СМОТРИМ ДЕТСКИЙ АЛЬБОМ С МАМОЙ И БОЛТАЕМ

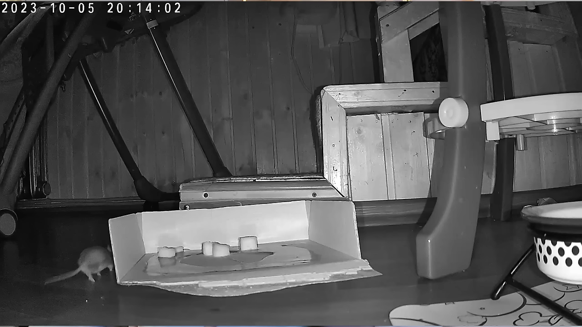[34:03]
Короче, Слава поставил камеру и сделал ловушку. Это ужас. И туда поймалось дофига мышей. В одну ловушку, вот на втором этаже, он ставил. Сначала две маленькие мышки поймались. Потом одна побольше. Потом ещё одна пришла. Самое ужасное, что он рассказывал, что одна мышь, которая побольше, она выглядела так, как будто бы её кто-то пожрал сверху.